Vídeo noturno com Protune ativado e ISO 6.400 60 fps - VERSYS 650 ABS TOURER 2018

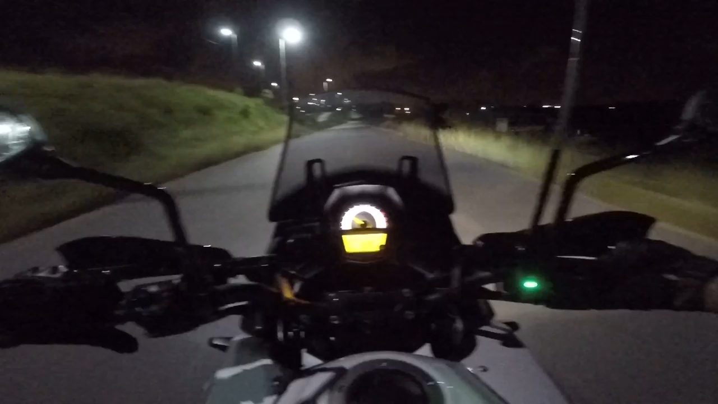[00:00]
Alexandre XRE300 Estamos aqui no abandonado ramal Arena Pernambuco E antes que alguém pergunte, esse LED aceso aqui verde indica que os faróis auxiliares estão ligados
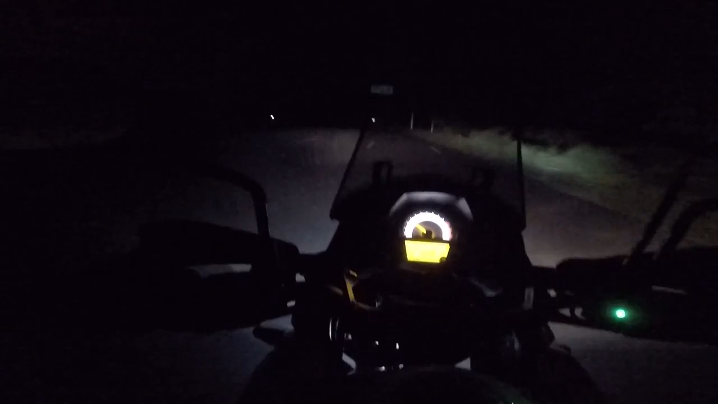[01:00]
Outro salve para o Rogério do canal R Silva 013 Tenho cuidado aqui que tem lugar aqui que já secou, acumula água quando chove O mato cresceu muito E está abandonado, ninguém limpa o mato As galerias entopem Quando chove, naquela curva ali, se transforma em uma lagoa
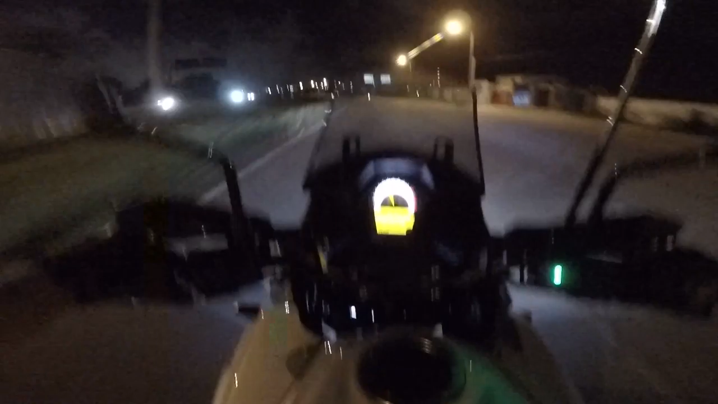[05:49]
Para lá tiozinho Uhul E faz curva
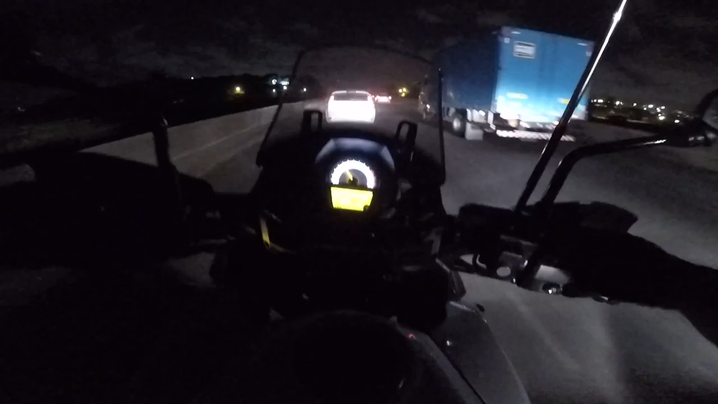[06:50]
Aqui é a BR-232 E eu vou fechar o vídeo aqui, valeu Até amanhã, se Deus quiser Tchau Tchau Tchau Tchau